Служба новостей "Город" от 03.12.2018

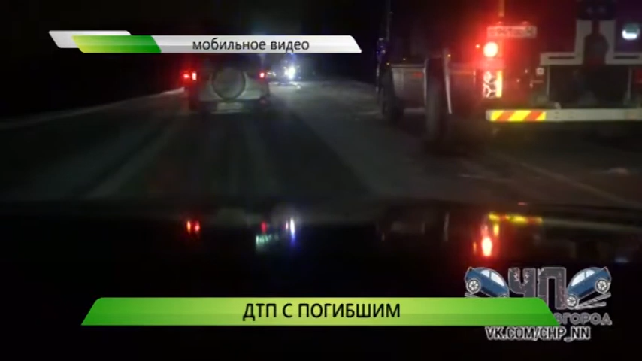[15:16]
20-летний водитель ВАЗ не справился с управлением, выехал на встречную полосу и столкнулся с внедорожником.